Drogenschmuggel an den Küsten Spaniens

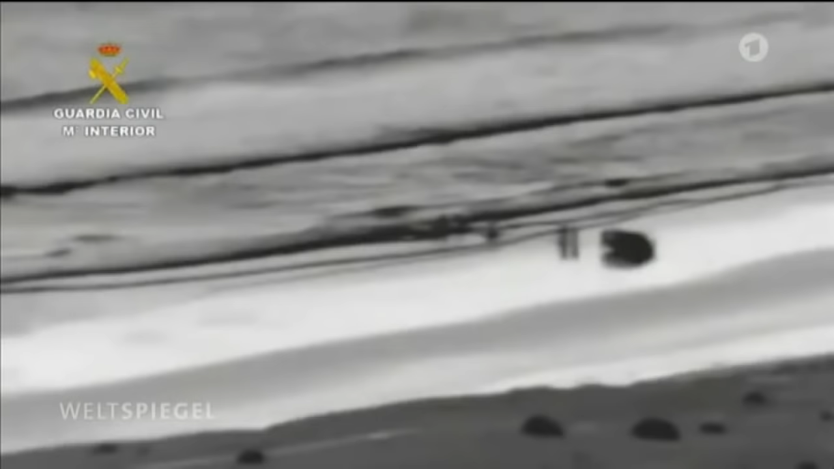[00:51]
Eine Nachtsichtkamera zeigt, wie die Schnellboote anlegen und die Ware in Jeeps umgeladen wird.
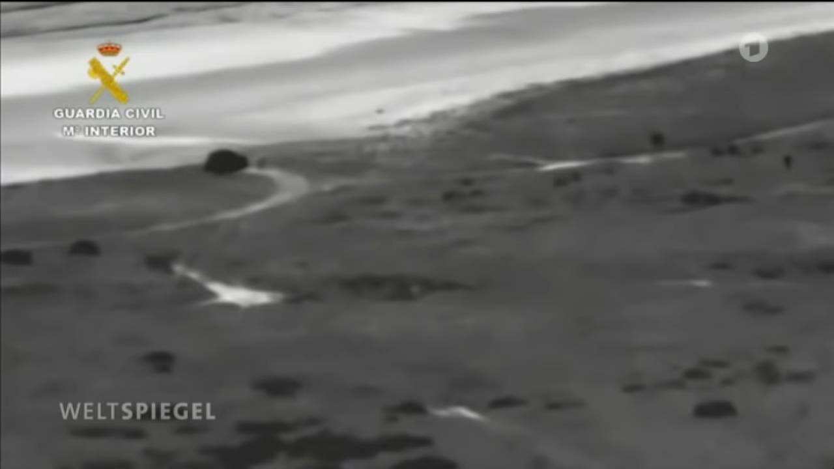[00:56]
In den letzten Monaten ist der Schmuggel deutlich mehr und aggressiver geworden.